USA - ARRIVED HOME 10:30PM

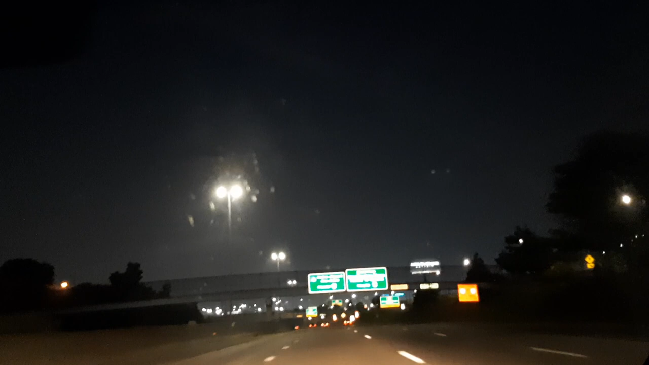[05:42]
Tunnel to Canada Follow Bridge to Canada 47 B Bridge to Canada Yeah Ah, bridge Okay, we're looking for tunnel, right? This should get flipped downtown Tunnel to Canada So, bye-bye na